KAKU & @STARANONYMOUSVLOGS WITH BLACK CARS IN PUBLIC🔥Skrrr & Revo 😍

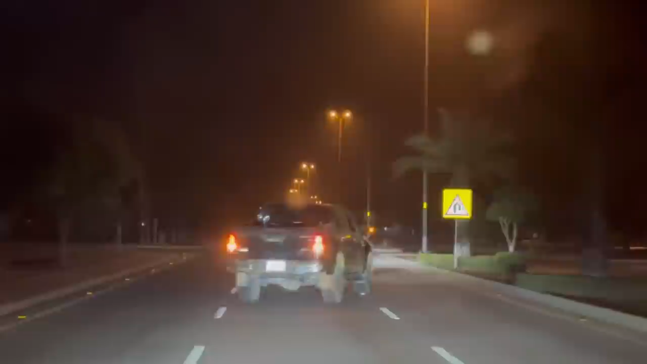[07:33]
वो एसन देखो, एसन पूरा उसके साथ जोड़ी हुई। हाँ ये बिल्कुल ऐसा लगता है रस्सी बांधी हुई है इन दोनों ने। भाई ये रोज रात को ऐसे करते हैं, गाड़ियाँ घुमाते हैं गोल गोल, बड़ा मजा आता है।